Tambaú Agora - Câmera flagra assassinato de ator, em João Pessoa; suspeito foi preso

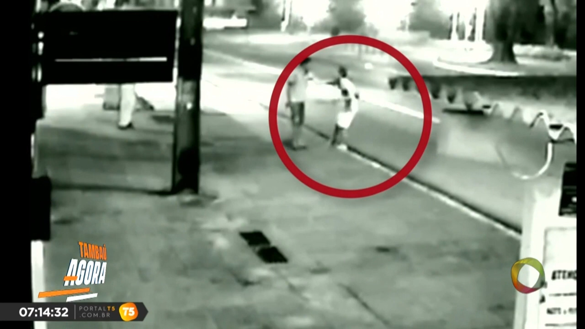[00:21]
As imagens de um circuito de segurança confirmaram a autoria do assassinato do ator e professor de teatro, Simão Cunha. Nelas, é possível ver ainda Simão já ferido, tentando pedir ajuda. O suspeito fugiu do local após ser atacado a pedradas.